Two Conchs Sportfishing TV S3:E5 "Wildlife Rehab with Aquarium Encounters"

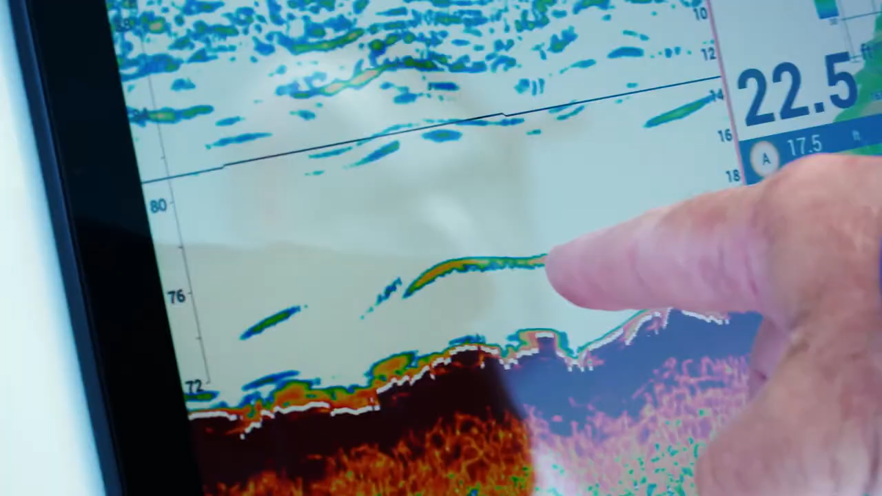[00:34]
I think that's a grouper right there.
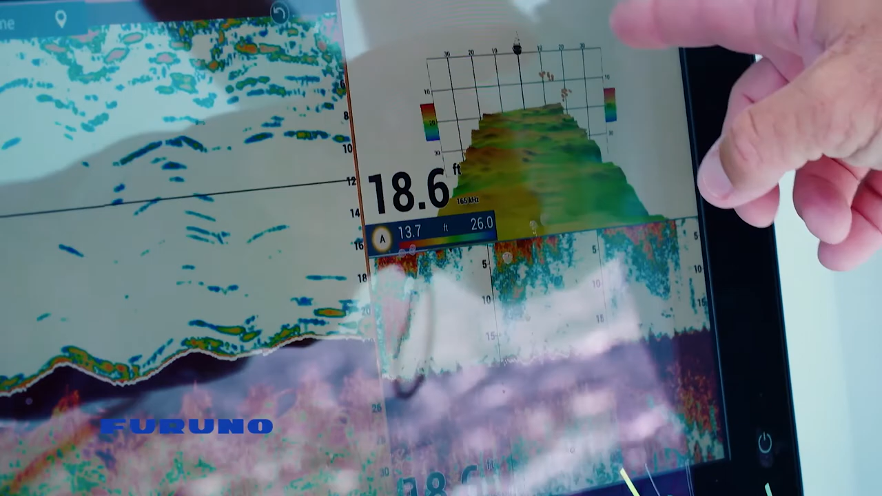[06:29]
All the fish are showing up. Right here, marking a lot of fish.
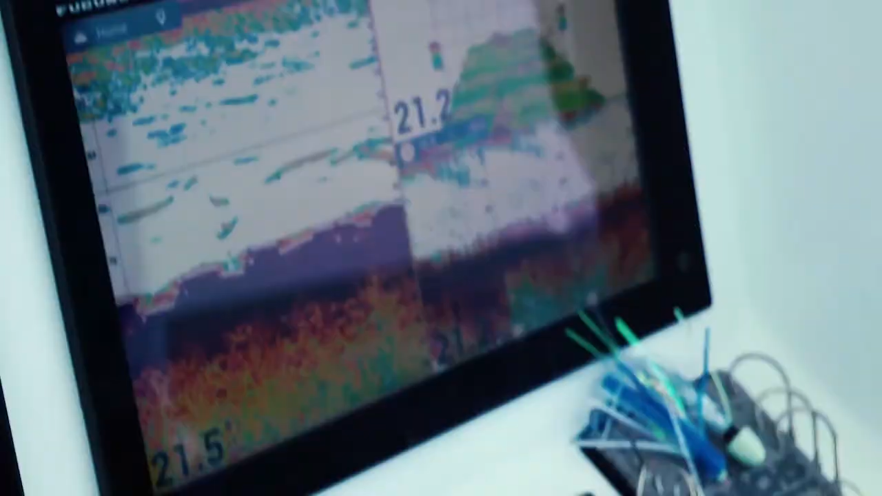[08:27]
That 3D unit. Look at them coming in. The fish are already here.
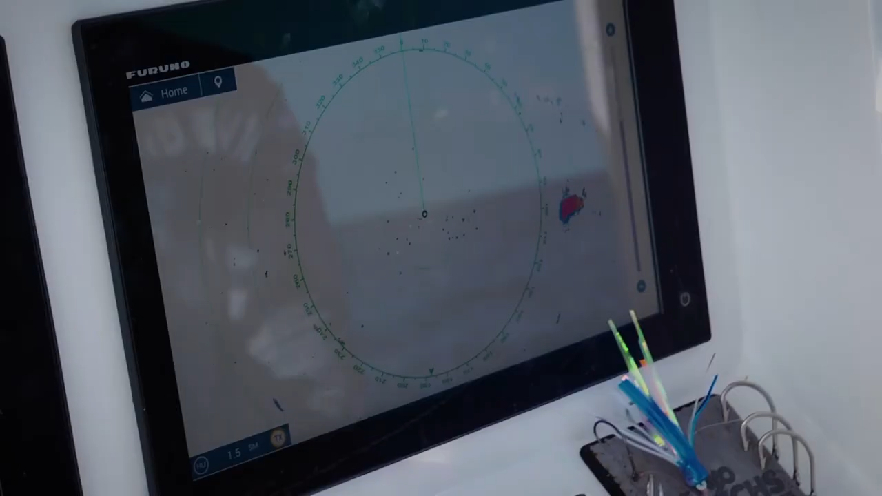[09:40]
I think they're marking birds already.
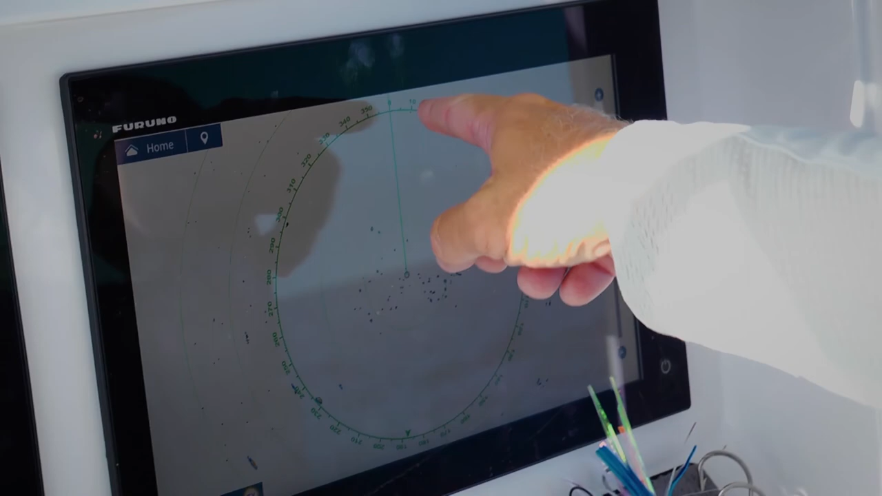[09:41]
This is what you're looking for right here.